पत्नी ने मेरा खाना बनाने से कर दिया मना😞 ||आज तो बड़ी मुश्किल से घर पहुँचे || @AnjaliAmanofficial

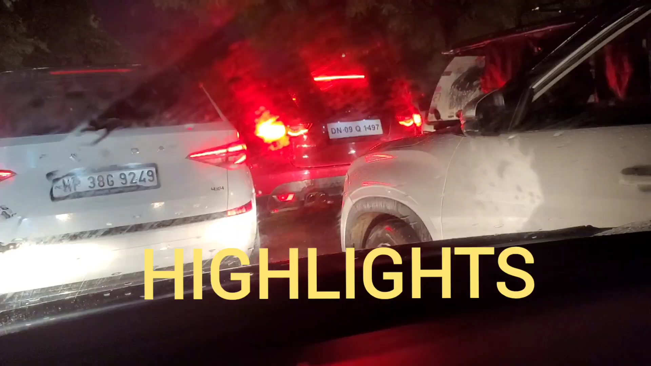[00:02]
कोई भी बॉडी में से ना धुआं निकलने लग गया है, पता नहीं। हाँ ये देखो दिख रहा है ना, हल्का हल्का पानी है। ये पूरी गाड़ी ना ऐसे ऐसे हिल रही है, पूरी गाड़ी है।
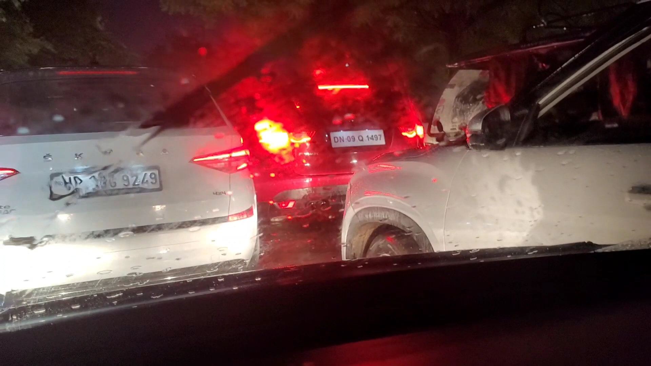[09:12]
पता नहीं, हाँ ये देखो दिख रहा है ना हल्का हल्का, पता नहीं वीडियो में आप लोगों को ढंग से दिख रहा है कि नहीं दिख रहा, पर बहुत ज़्यादा धुआं उठने लग गया।
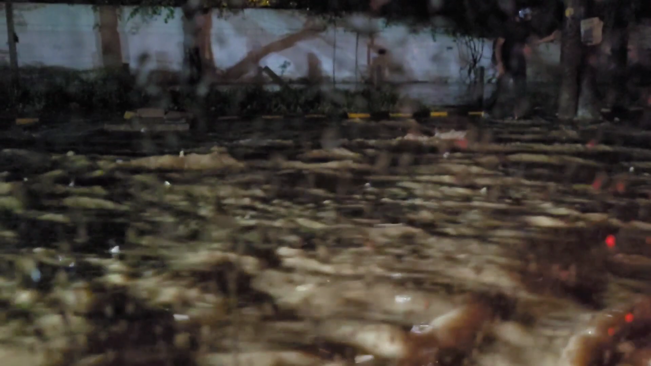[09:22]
और पता है ये बगल से गाड़ियां जा रही हैं ना, इतना ज़्यादा पानी है, ये पूरी गाड़ी ना ऐसे ऐसे हिल रही है, पूरी गाड़ी ऐसे।
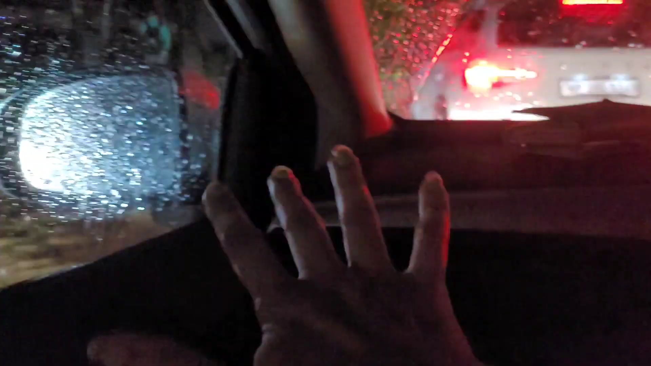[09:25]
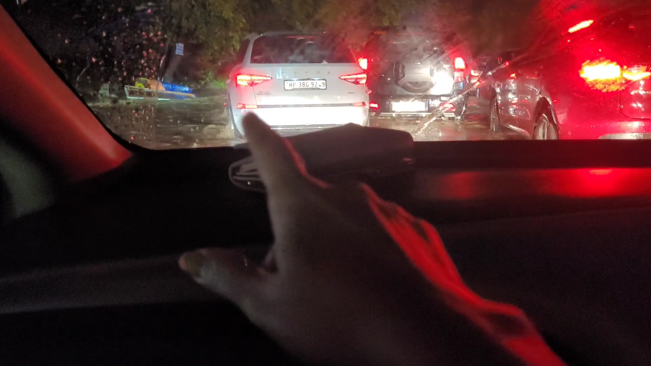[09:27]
इधर इधर मत घुसाना, हमारी पहले ही धुआं निकल रहा है।
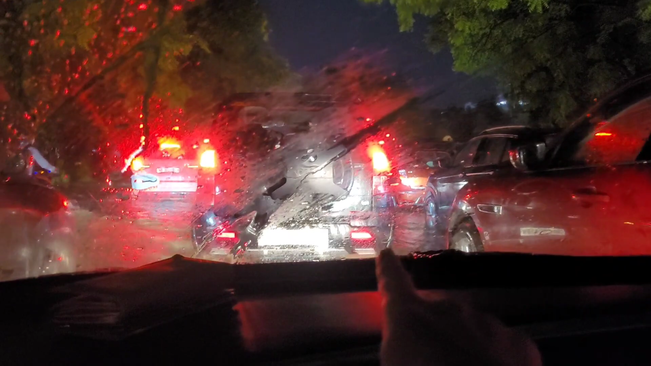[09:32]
और लोग बाग जो हैं, जो स्कूटी वगैरह पे हैं, वो पैदल पैदल घसीट के ले जा रहे हैं।
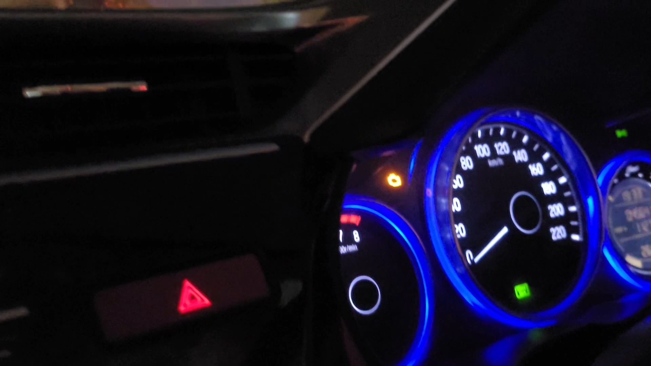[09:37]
और हमारी गाड़ी ने देखो ये कौन सा सिग्नल दे दिया, ये वाला पता नहीं क्या है ये सिग्नल, पर धुआं तो निकल रहा है इसमें से।
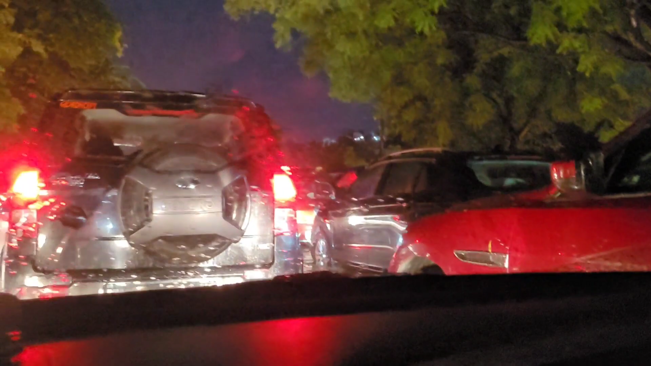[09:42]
इधर देखो पानी ये जा रहे सब पैदल पैदल।
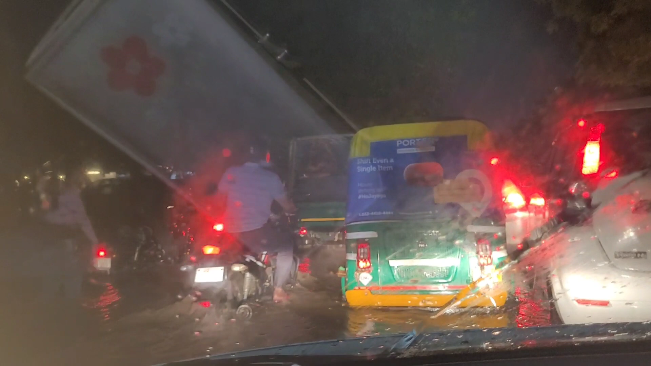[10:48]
पानी तो बहुत ज्यादा भरा हुआ है, पर देखेंगे अगर बंद होएगी तो भी देखी जाएगी, क्योंकि इस हिसाब से तो हम रात भर खड़े रहेंगे यही।